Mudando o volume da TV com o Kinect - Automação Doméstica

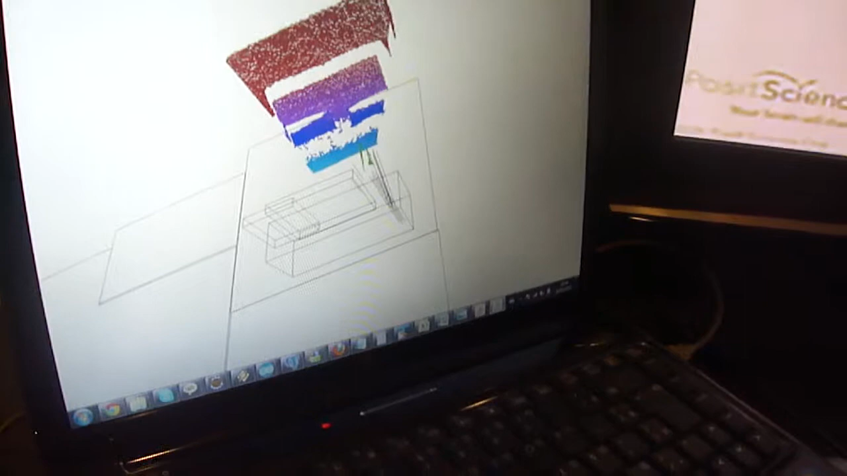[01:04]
é todo o mapa de profundidade e aqui eu tenho o rack,